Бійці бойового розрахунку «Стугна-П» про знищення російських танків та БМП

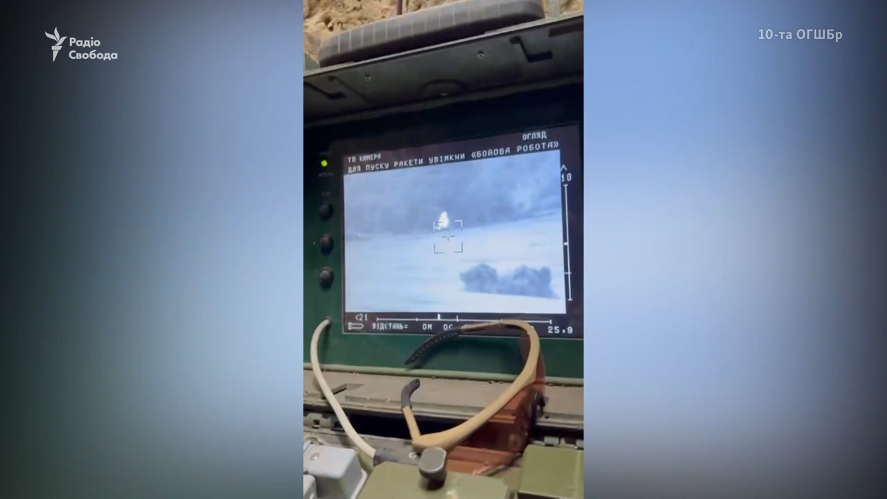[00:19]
Так, я люблю дивитися, як вони горять. Не можу навилуватися цим видом. Ти що? Ти що?